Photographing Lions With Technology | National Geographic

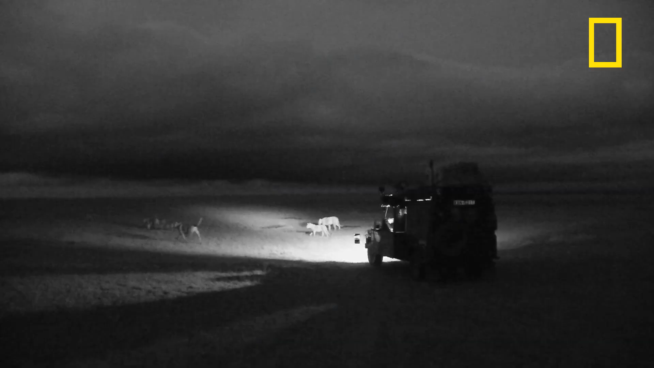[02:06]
visible to the cats what it is their eyes stay fully dilated for night it doesn't mess up their night vision their prey can't see this they don't seem to respond to it at all